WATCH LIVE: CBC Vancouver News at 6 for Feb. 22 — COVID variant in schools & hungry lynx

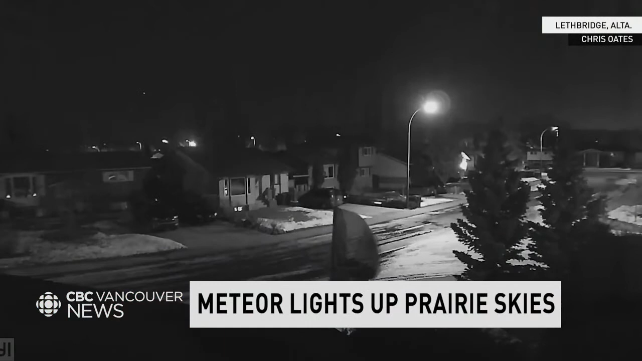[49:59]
A fireball buzzed over the prairies, temporarily piercing the dark sky of the early morning sky with a flash of blinding blue light.
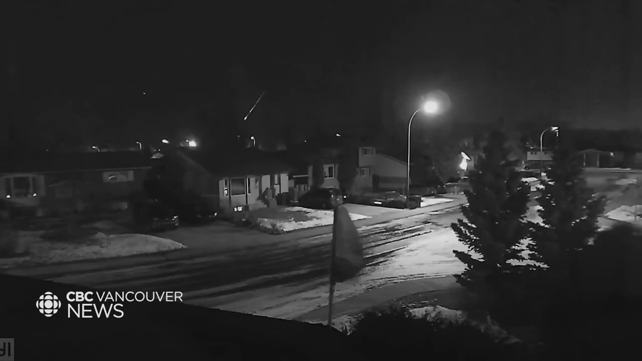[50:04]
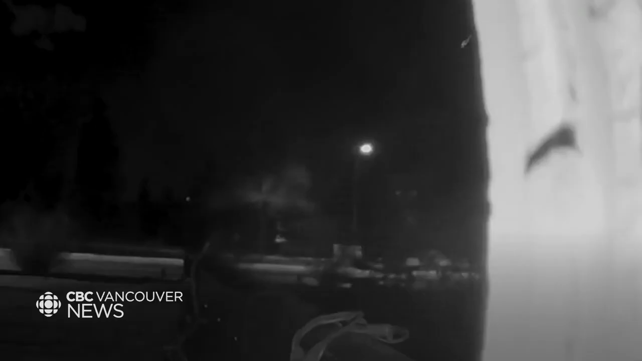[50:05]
This video of what appears to be a meteor was captured in Edmonton about 6:30 a.m.